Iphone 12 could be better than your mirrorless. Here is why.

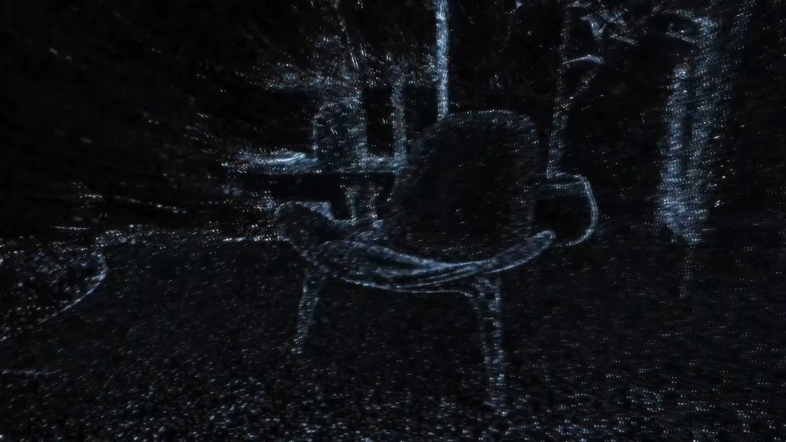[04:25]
using in Mars to actually allow them to scan the environment and generate an image.